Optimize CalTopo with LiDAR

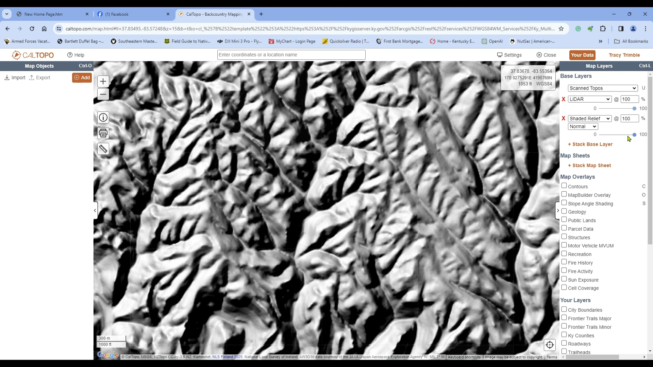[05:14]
And I'll flip back and forth between these two so that you can see it.
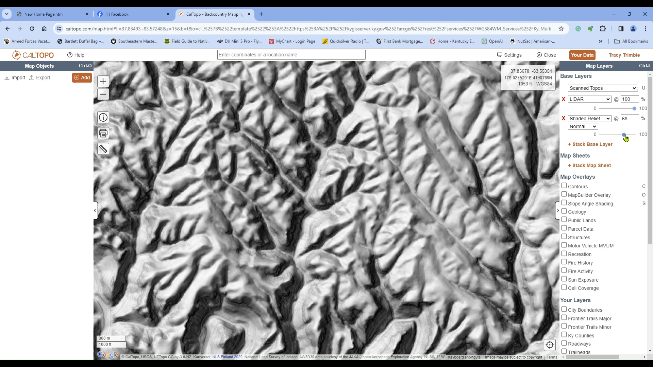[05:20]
The difference is just night and day. So LIDAR is not an option in Kaltopo. You have to add that map source into Kaltopo. And the way you do it, if you click on Add, you come down here to Custom Source.
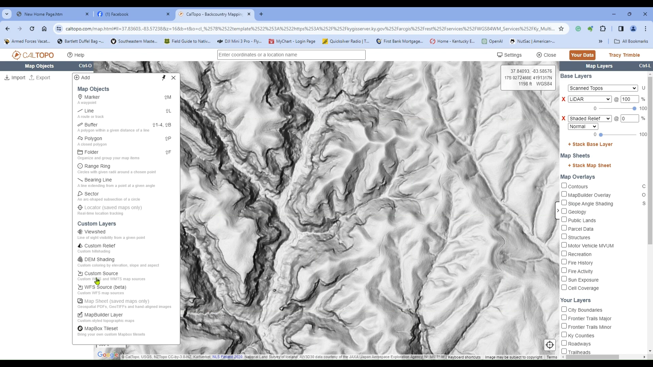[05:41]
That is where you add LIDAR feature into it. It'll pull it from the ArcServe, GIS servers out there. The one I have pulled in is for just the state of Kentucky.
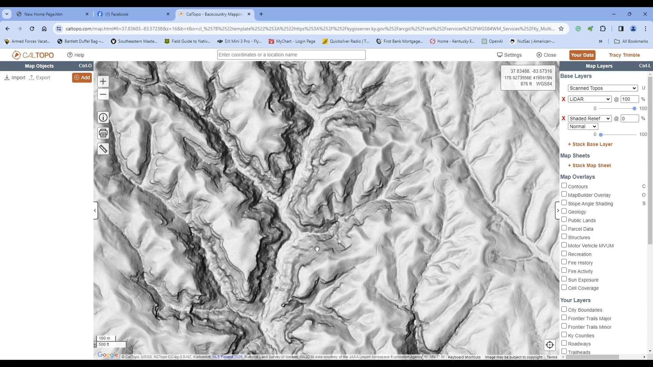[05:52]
If, it may take a few minutes, I'll try to zoom out, but it, there we go.